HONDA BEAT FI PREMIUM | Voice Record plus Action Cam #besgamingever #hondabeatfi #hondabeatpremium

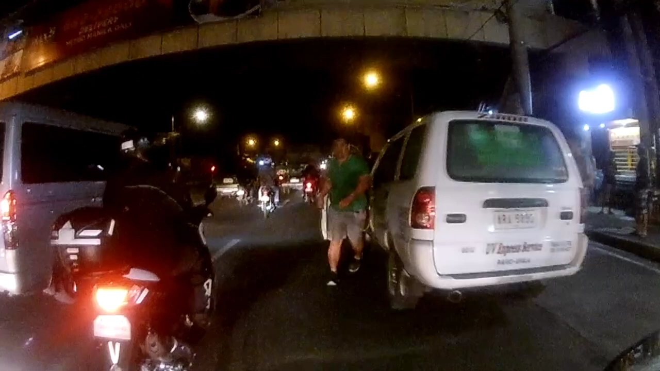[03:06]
Oy, ano yan? Anong, what the fuck? Sorry manong.
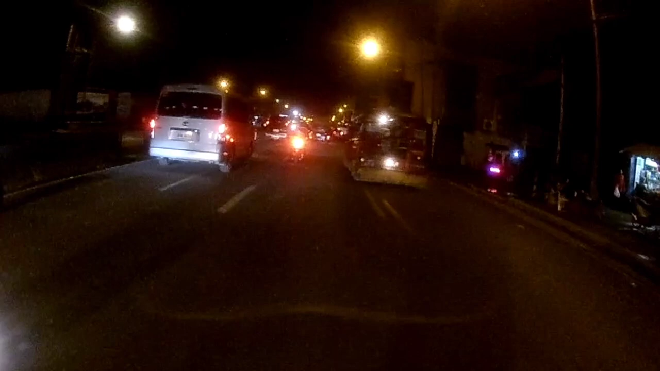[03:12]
Isa pa to. Bakit siya nagle left turn?
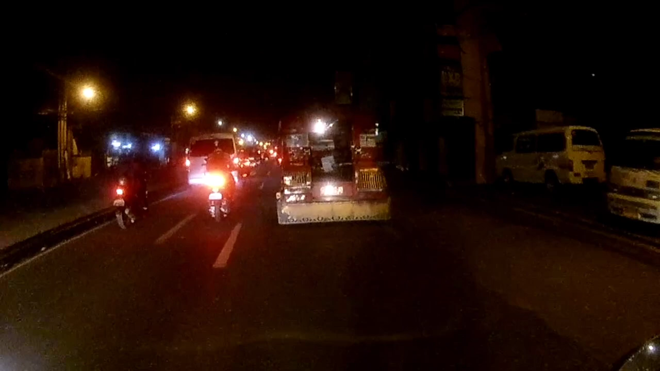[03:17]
Uy, mabagal yung ano ah, takbo ng mga sasakyan dito. Meaning may traffic build up in this place.
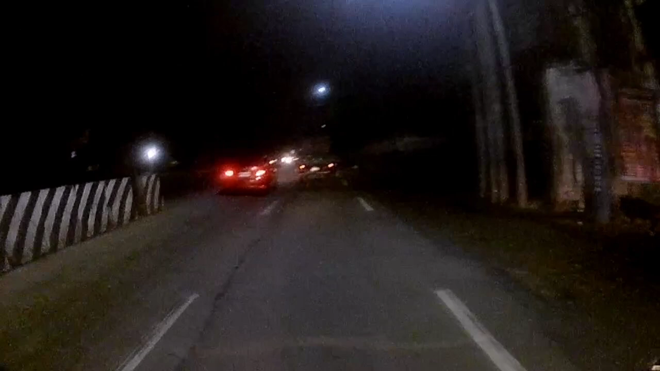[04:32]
Siyempre, alam nyo na, busy ano lang. Limited lang yung visual natin sa likod. Pero siyempre, ingat pa rin. Kaliwa ako manong ha. Yep. Up. Ay, pedestrian lane. Up ahead.
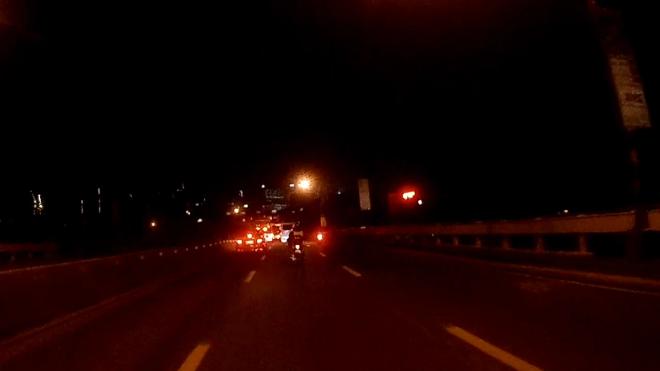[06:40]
Okay, break tayo ng konti. Minor na konti. May traffic build up. Up ahead. Lang tayo. Stay on our lane. Kasi doon sa kanan lane. Uy, no.
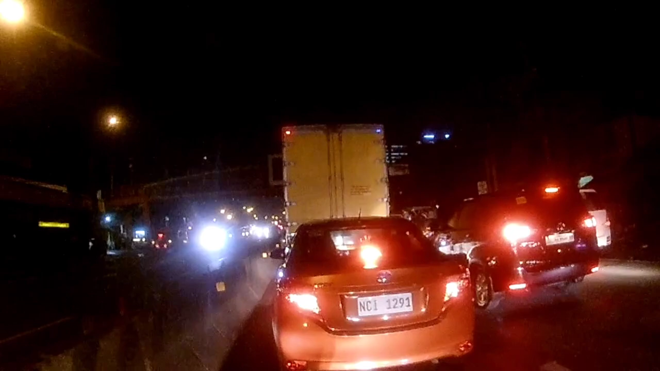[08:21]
Wala. Traffic build up. Parang hindi maganda mag build up ng traffic malapit sa tulay. Una-una pataas yung way.
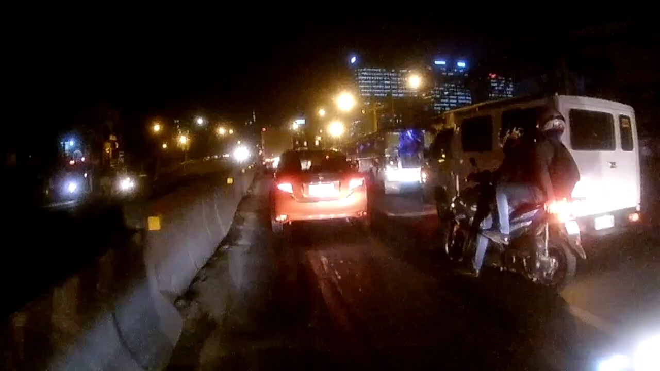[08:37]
Pangalawa, supposedly dapat bawal magsakay dito eh.
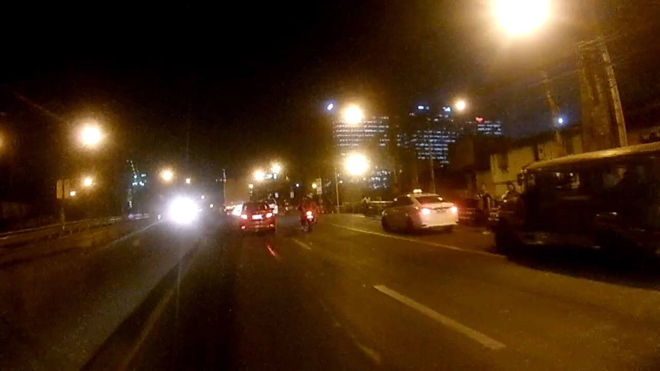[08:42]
Wala ba't nagsasakay yung sila dito? Oops. Kakanan din si Manong. Ito na. Stay on our lane. Kaliwa tayo, dito tayo dadaan eh. Yes, dito tayo. Dito tayo. Stay on our lane. Although may masasalubong tayo dito ng lubak. Ito na. Iba yung lubak dito eh. Ayan eh. Parang pinagpian lang eh.
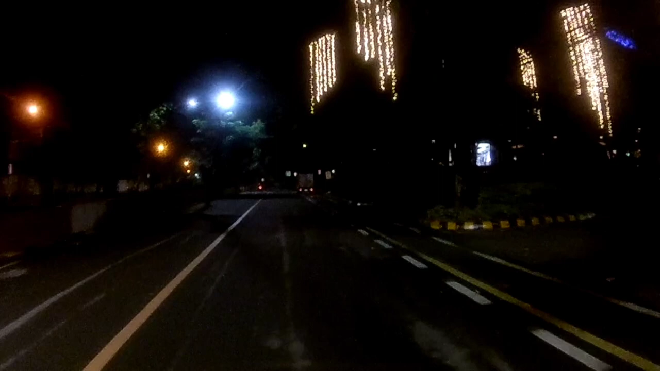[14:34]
Ay, may sasakyan sa likod natin. Ang ganda ng hatak ng motor natin, si Claire. Hello, almost there.
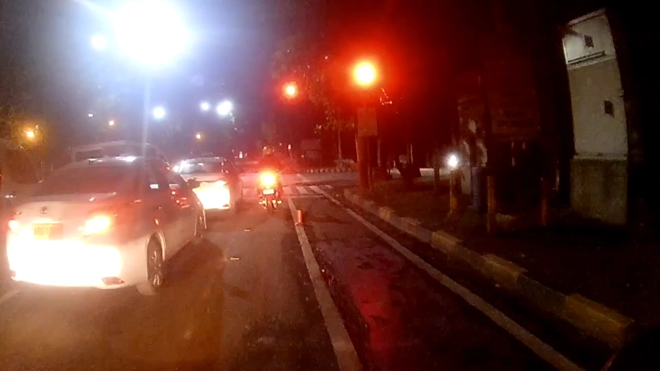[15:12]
May obstruction yan. Kaharang sa pedestrian lane. But yan.
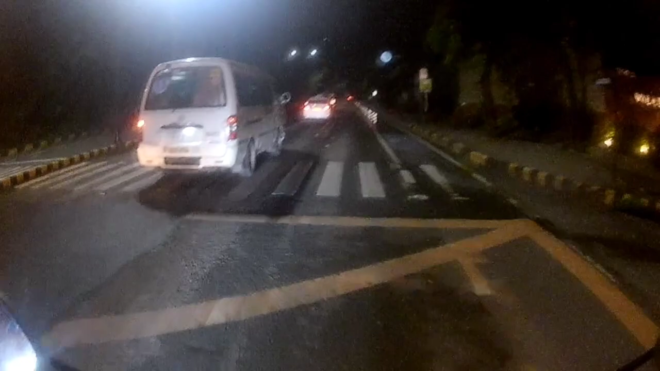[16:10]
Okay, last week may nakita ko dito parang very personal ba? Very fair. Here tayo. Almost there. Time check. 4:15 I guess. Tansyahan na lang. Oops. May lubak dito. Banda dito tayo sa bandang gitna na konti. Kasi malubak na.
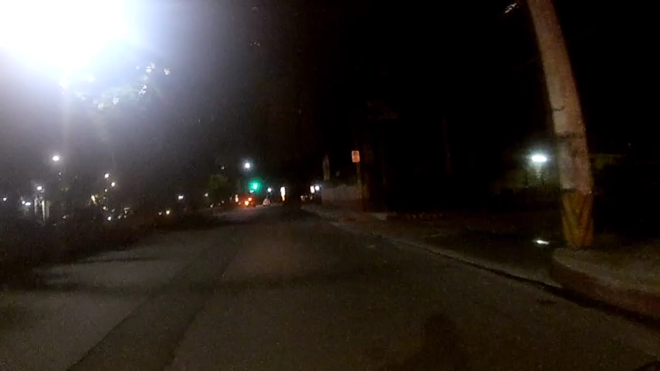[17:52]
Ituloy ni Claire. Uy, yun ba yung pasalubong? Yung mga nakakainis na jeepney driver dito. Umaharang sila dun sa way ko, pakanan, paloob ng auto camp. Like, ayan, makita nyo, dalawang jeep niya. Hihinto sila dun sa gate ng auto camp.